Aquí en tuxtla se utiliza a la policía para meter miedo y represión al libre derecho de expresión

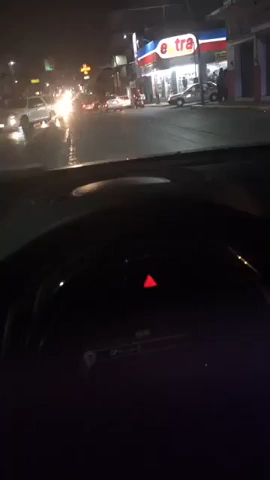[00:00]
En estos momentos nos están siguiendo. Nos están siguiendo, están armados. Miren, por denunciar lo que está pasando con Fernando Castellanos.
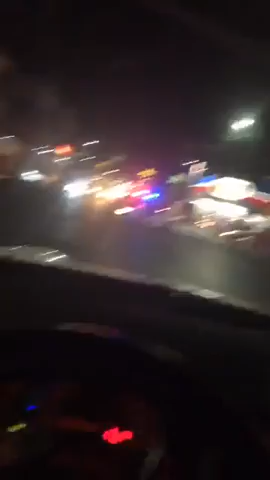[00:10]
Están queriéndonos intimidar. Si todos lo están viendo, hay policías, hay todo por allá. Miren, están estos.